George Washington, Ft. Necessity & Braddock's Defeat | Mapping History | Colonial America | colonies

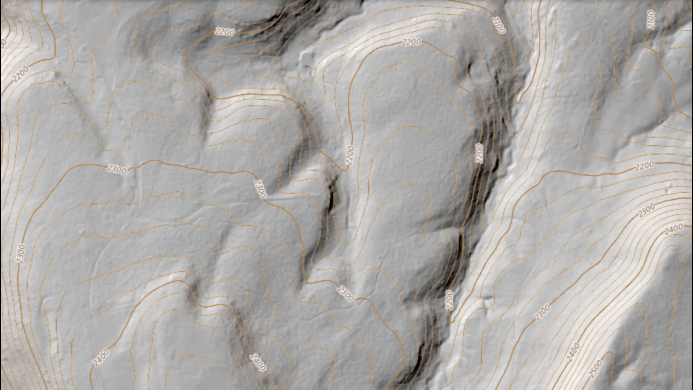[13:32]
notice the steep slopes this terrain has rocky ledges if we zoom in further we can see how
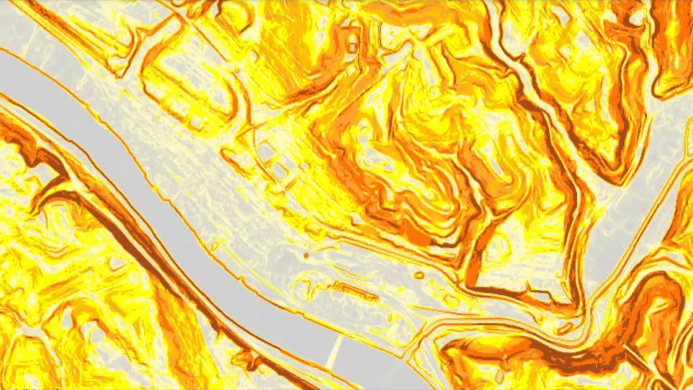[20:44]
a topographical map we can see to the east of Braddock's landing site it